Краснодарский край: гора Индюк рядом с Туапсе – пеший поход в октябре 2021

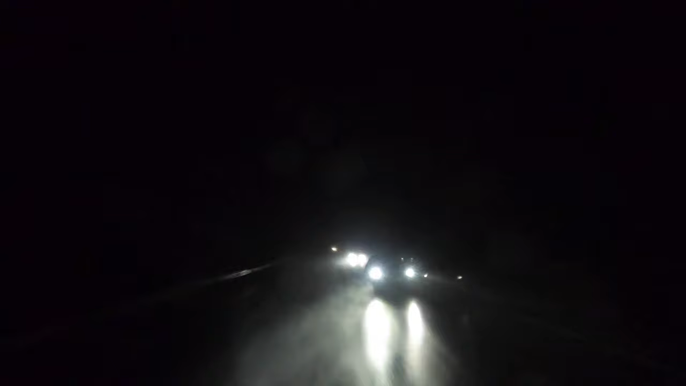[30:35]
дождливой погоде Мы направились по дороге Туапсе-Краснодар Ехать те же 3 часа В Краснодаре тоже был дождь Но ничего не значит Когда ты в теплом такси Едешь в квартиру